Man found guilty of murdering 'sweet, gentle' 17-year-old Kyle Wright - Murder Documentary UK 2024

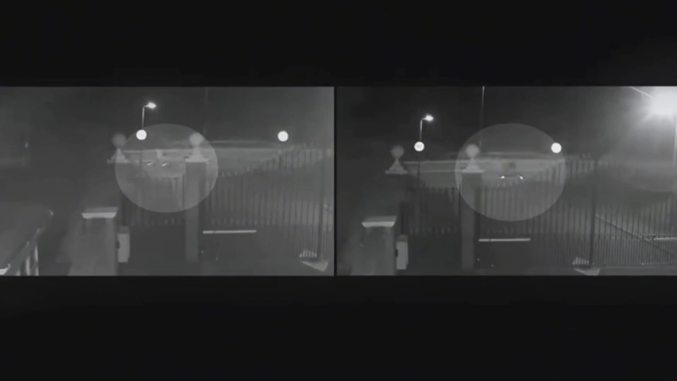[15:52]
Even though the person on the bike may have changed their identity by their clothing, i.e. in this case trousers going towards the scene, and shorts coming away from the scene, the bike still looks the same, the frame is the same, the reflectors are the same.
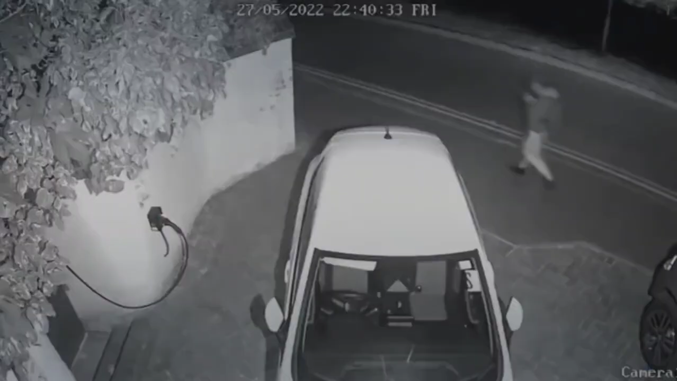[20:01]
The suspect definitely did have a mobile phone at the time of the murder because CCTV shows an individual walking to the murder scene with a handset in their hand.
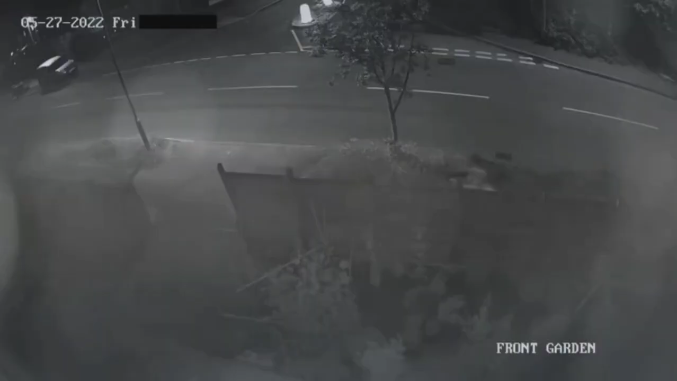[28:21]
The suspect has had effectively maybe 20 hours between the offence and being arrested and it gives them the time to dispose of these items. You know, people say a needle in a haystack, but we didn't even really know where our haystack was.
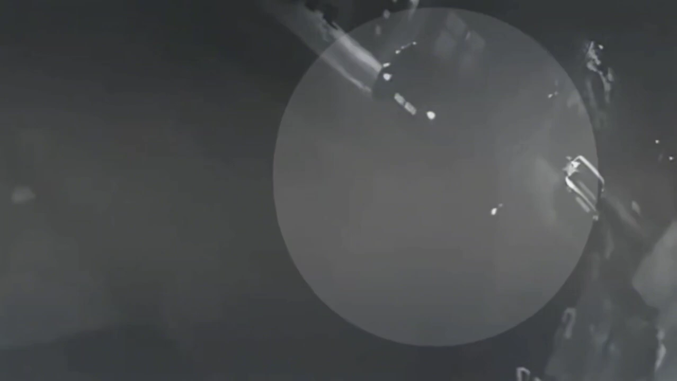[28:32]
Those items were so key and so important, the forensic material on those items would lead me to other lines of inquiry.
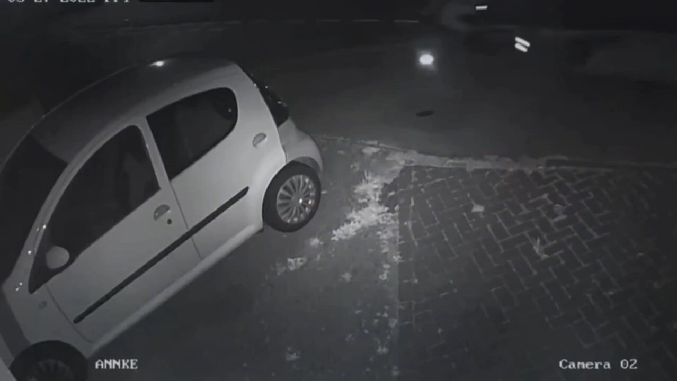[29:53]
So after he's returned, minutes later he leaves in his home address. He then comes back without a rucksack.
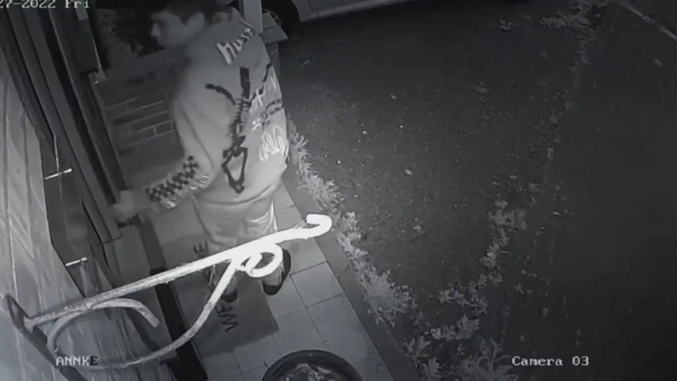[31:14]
The night of the Saturday, we have footage of the suspect leaving his address for short periods of time, maybe seven minutes or so.
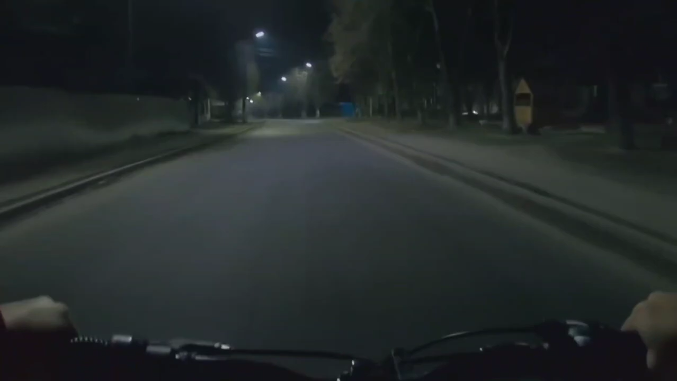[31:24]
He goes with things and comes back without it. So the rucksack, potentially the knife,
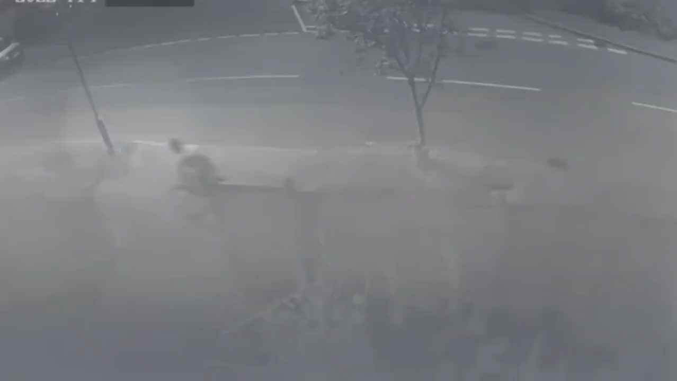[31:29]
clothing was put into the short-term hide in case he was arrested overnight so he wouldn't have the items on him. Then he worked to take it to a longer term or permanent hide to get rid of it.